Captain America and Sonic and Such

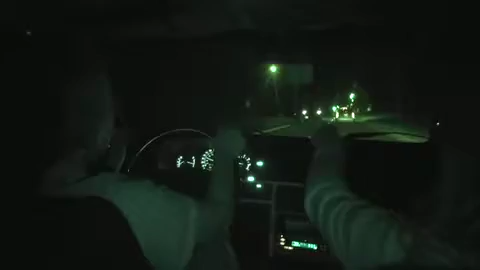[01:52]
I'll drive. There. That's better. Well, look at the lights back there. That's pretty. It is kind of cool looking. Oh, what was well, didn't have my face in it. That's not my face.